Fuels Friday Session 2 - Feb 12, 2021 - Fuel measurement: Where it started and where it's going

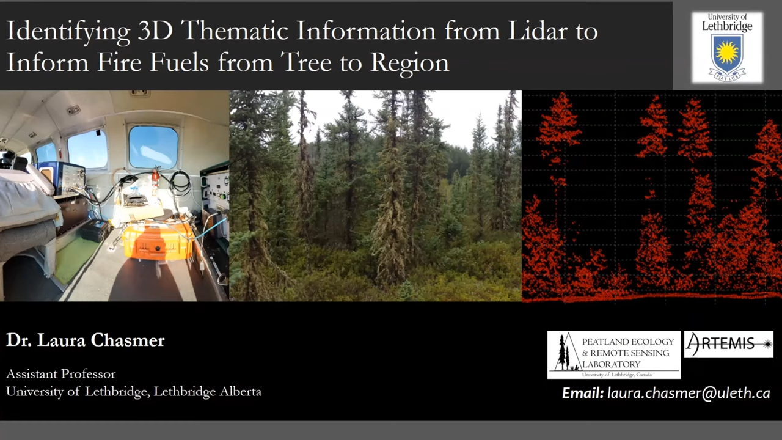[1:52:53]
I have operated and worked with airborne and terrestrial LIDAR systems for almost 20 years, and during that time I have seen some impressive developments while working with my partners in the Artemis Lab, Dr. Chris Hopkinson and Maxim Akramenko. Today I'm going to provide a brief overview of some airborne LIDAR metrics that are useful for quantifying canopy and understory field properties in forests. These can be determined from point clouds in this mature forest or from interpolated attributes of the canopy envelope, point density, and understory seen here. Laser pulses reflect from the canopy understory structures before reflecting from the ground surface. LIDARs can measure ground surface elevation which can also be interpolated into gridded products.
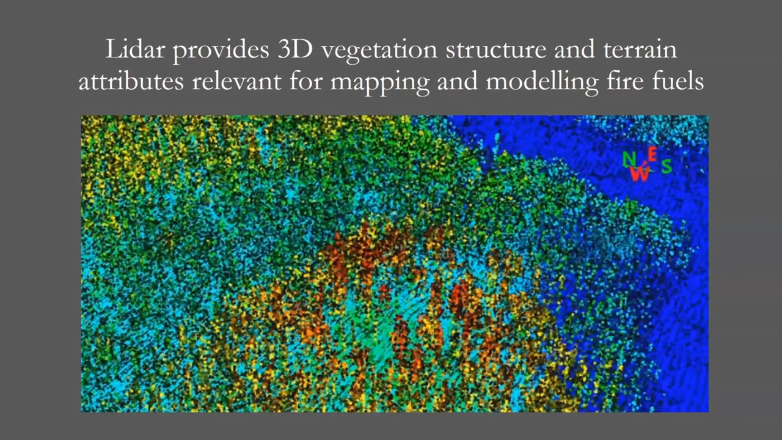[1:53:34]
Unlike optical remote sensing, the laser is able to penetrate through the canopy and therefore the understory and ground surface characteristics are not occluded by overlying vegetation as we can see from this broil forest and peatland site.
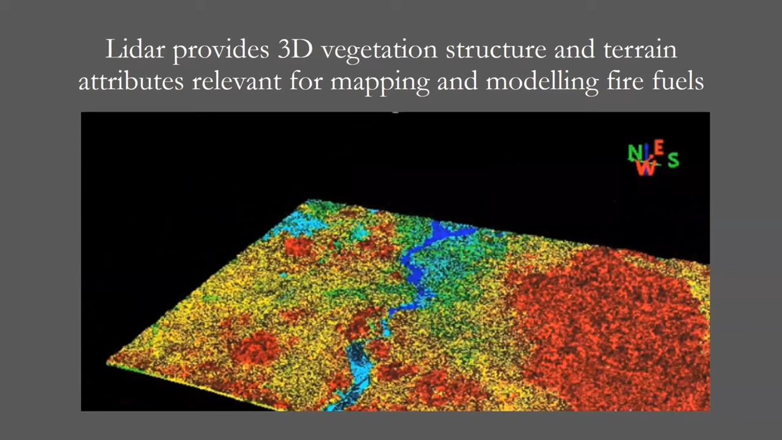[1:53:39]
The density of laser returns at this site we surveyed south of Fort McPurray last summer provides very high spatial resolution 3D measurements throughout the canopy including shrubs,
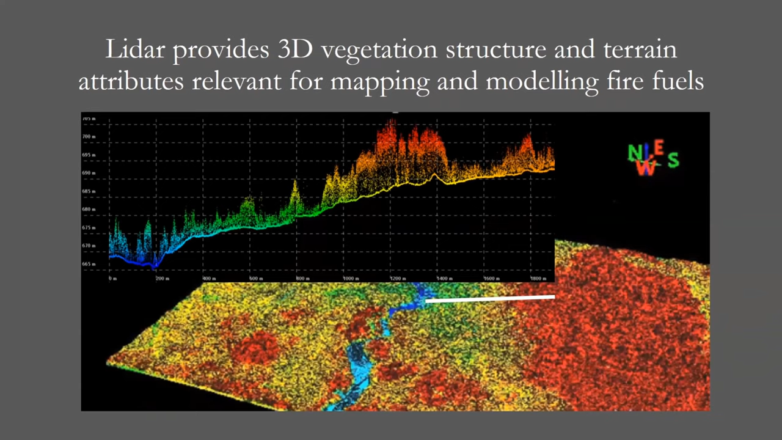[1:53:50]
black spruce trees, and variations in ground surface terrain. Let's first take a look at some of the terrain-based attributes that can be determined from elevation data. Here we see a one meter pixel resolution hillshade model derived from the elevation data from the same site south of Fort McMurray.
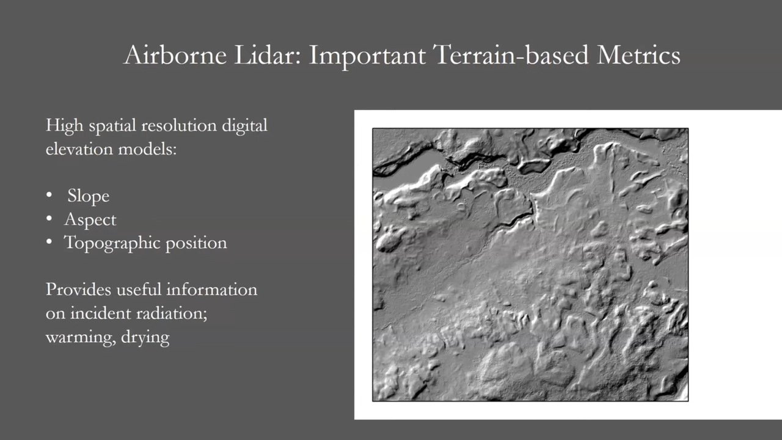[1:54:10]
This is a two kilometer by two kilometer subset of a much larger area surveyed using the University of Lethbridge Titan multispectral LIDAR.
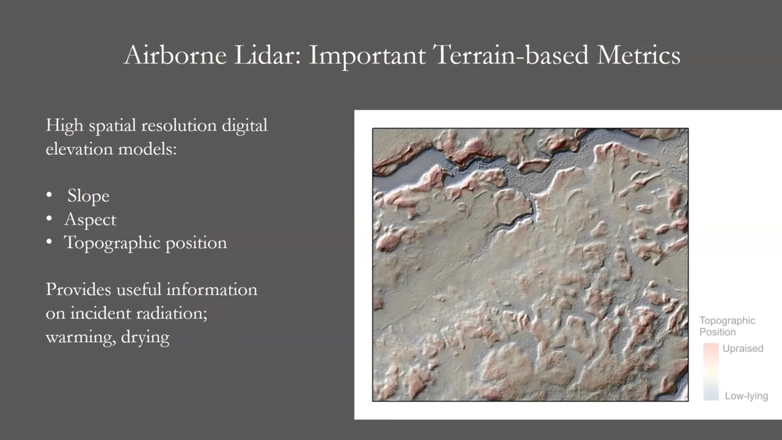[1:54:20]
Topographic position which indicates low-lying and upraised areas of the DEM can indicate areas closer to the water table.
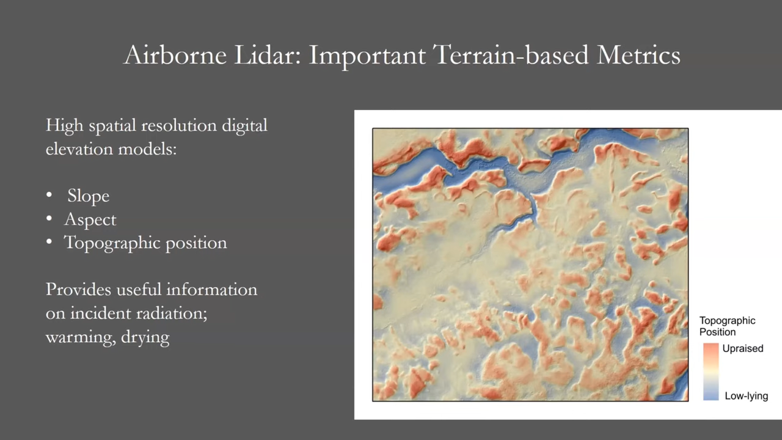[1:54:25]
The Titan LIDAR system also provides laser reception with three wavelengths illustrated here where areas that are red to pink indicate areas of high shortwave infrared reflection associated with recent fire. Green indicate areas of high reflection in the green wavelength and blue to green indicate reflection in both the green and near infrared associated with healthy vegetation. absorption and reflection of shortwave infrared laser wavelengths is also associated with moisture characteristics of the ground surface.
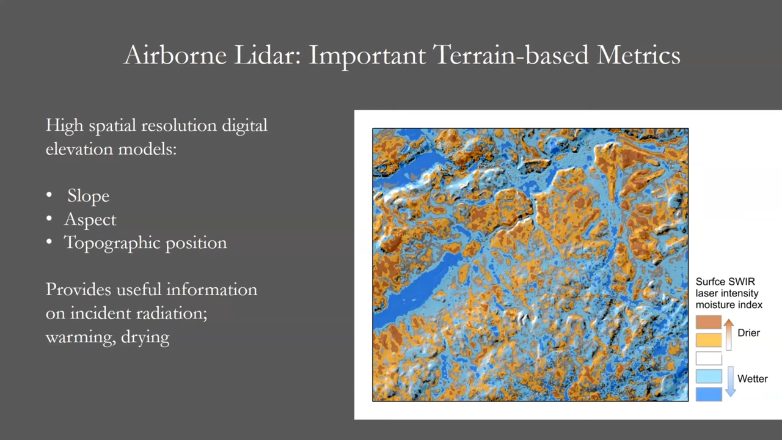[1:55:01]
Notice the topographically low-lying areas are also associated with higher shortwave infrared absorption and moisture content at the time of the survey. Vegetation height can indicate areas of high fuels
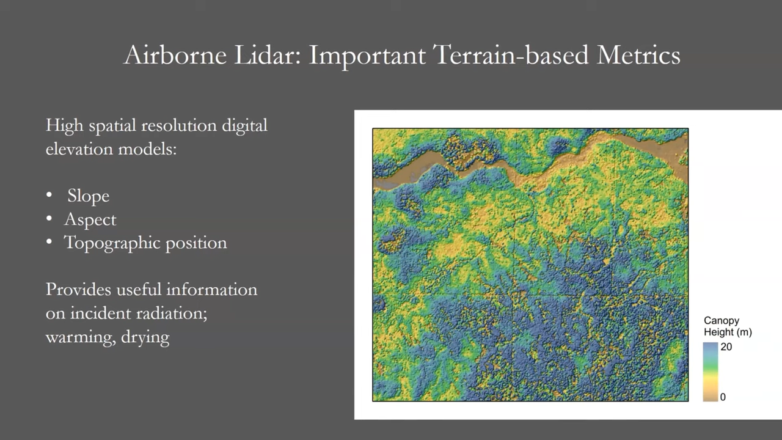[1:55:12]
and can when combined with the solar input model can provide spatio-temporal estimates of areas of radiation loading and drying.
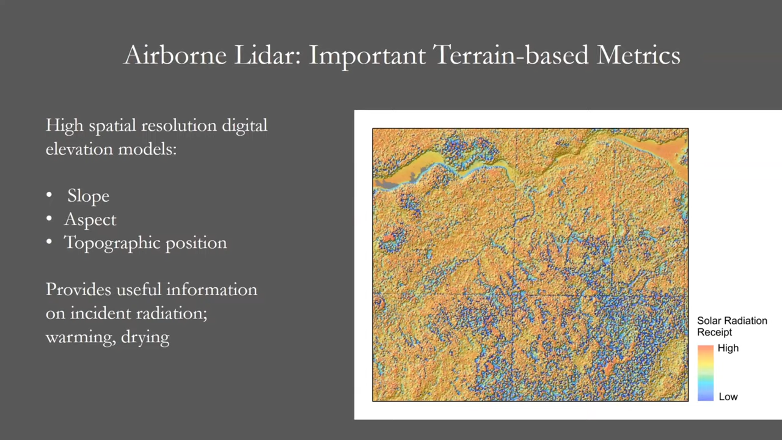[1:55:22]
Let's look more closely at forest structural attributes that are useful for quantifying canopy bulk density loading and some understory fuels by looking at a mature
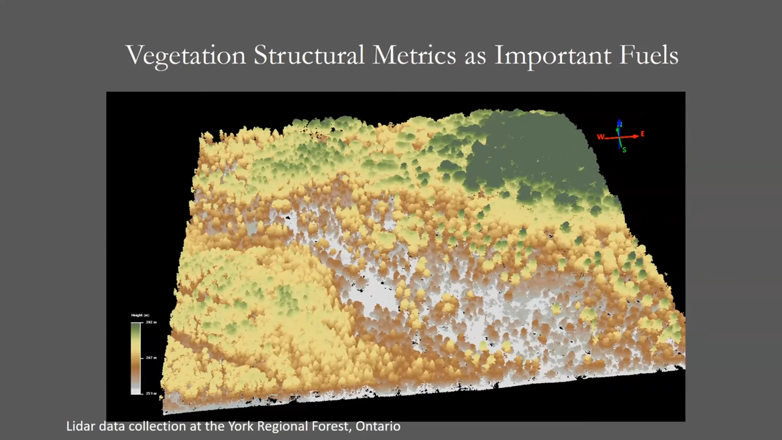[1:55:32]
conifer stand A at a mature hardwood stand B in Ontario.